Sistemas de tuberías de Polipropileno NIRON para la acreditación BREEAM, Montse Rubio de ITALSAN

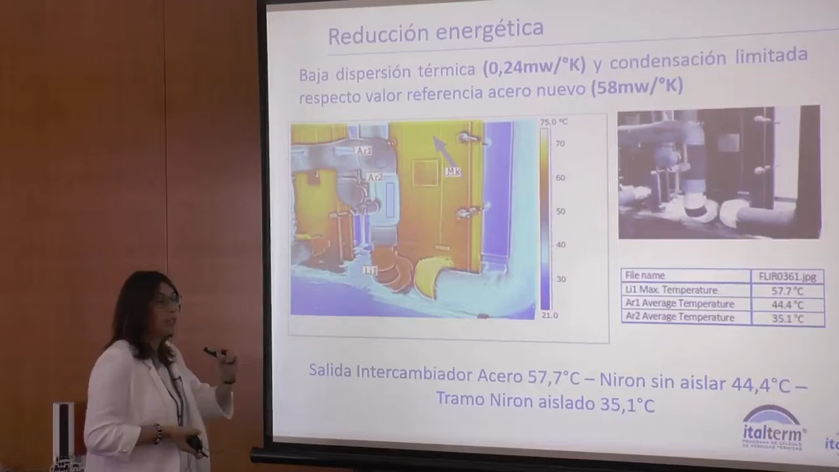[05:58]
On screen: scale top 75.0°C
aislamiento térmico inferior a lo que requeriría otro tipo de tubería.
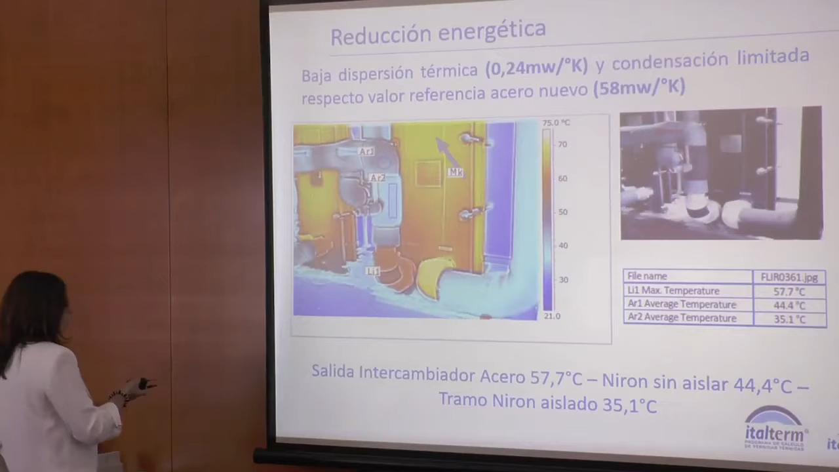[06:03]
On screen: max 57.7°C
En este caso, pues bueno, hacemos una termografía y podéis ver que en la salida del intercambiador
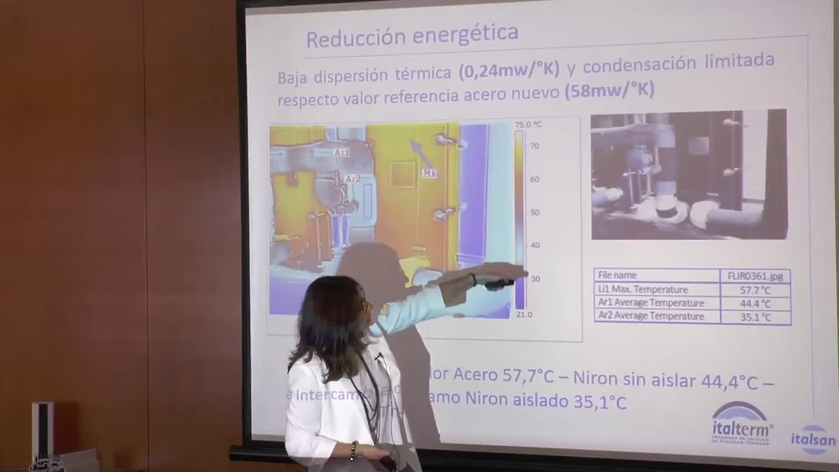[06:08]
On screen: scale top 75.0°C
tenemos el acero, que con una temperatura alta de 57 grados
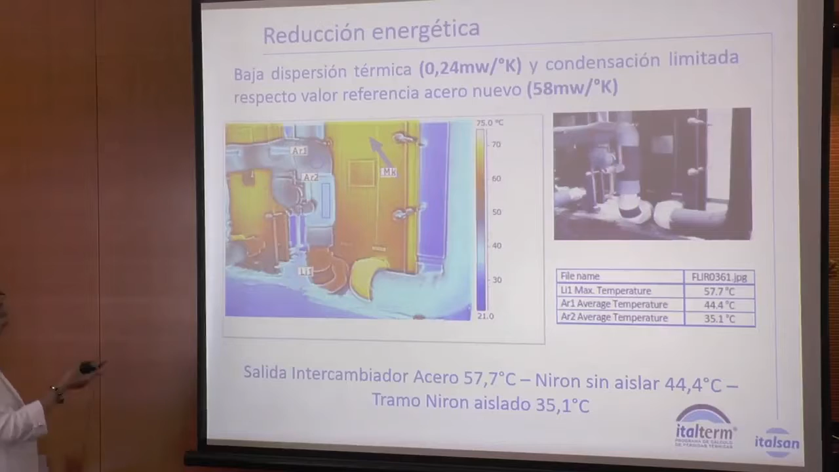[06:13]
y en el tramo de Nirón sin aislar estamos a 44, uy, perdón, me da el puntero en medio.
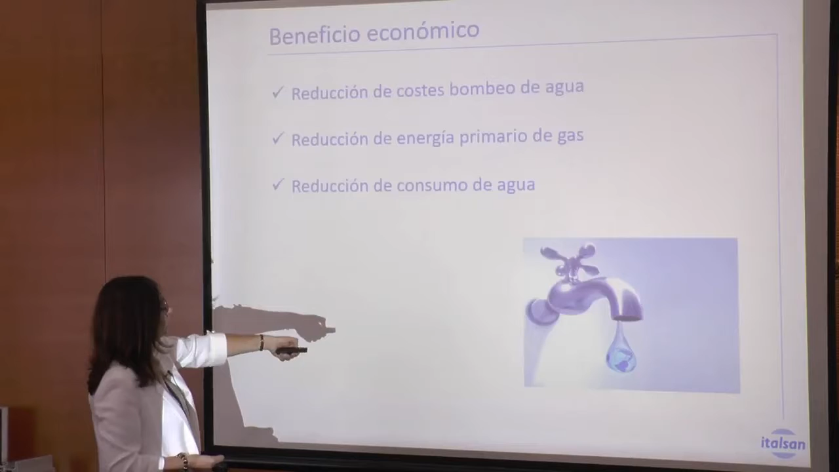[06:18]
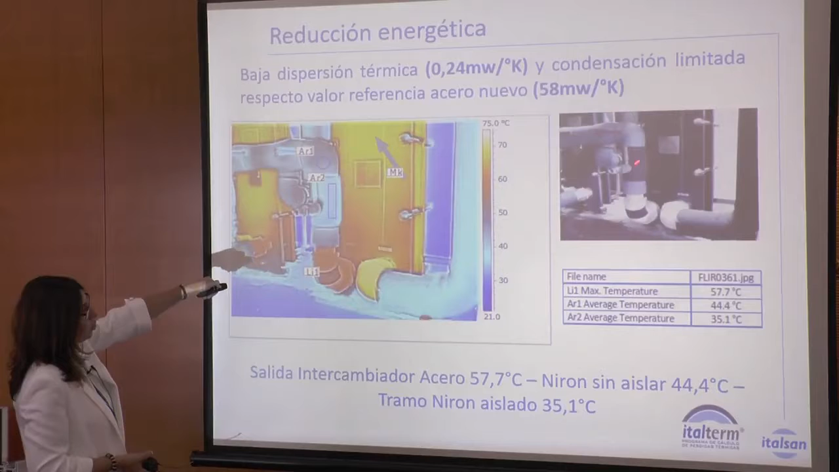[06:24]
On screen: scale top 75.0°C, scale bottom 21.0°C
Estamos a 44 y en el otro tramo de aislamiento ya bajamos a 35.